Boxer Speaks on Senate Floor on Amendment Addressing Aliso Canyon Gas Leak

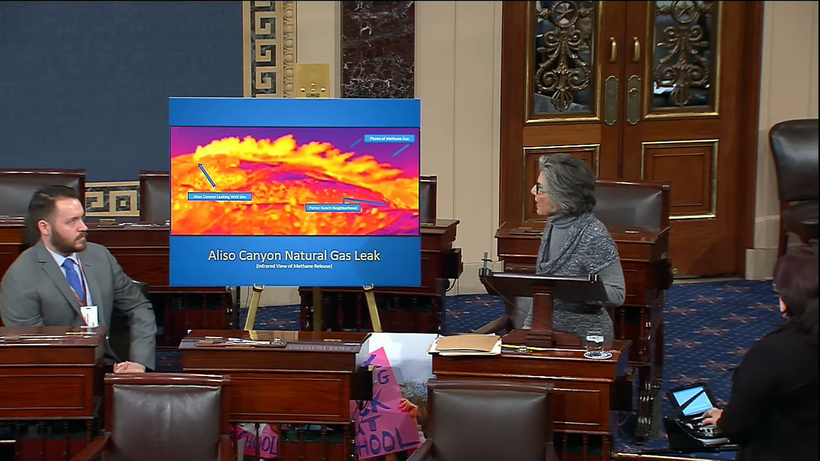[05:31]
Plumes of methane gas above a community. This is an infrared camera. This is what is happening from a natural gas leak. And it didn't happen yesterday. And it didn't happen a month ago. It happened on October 23rd, Madam President. And it is still out of control.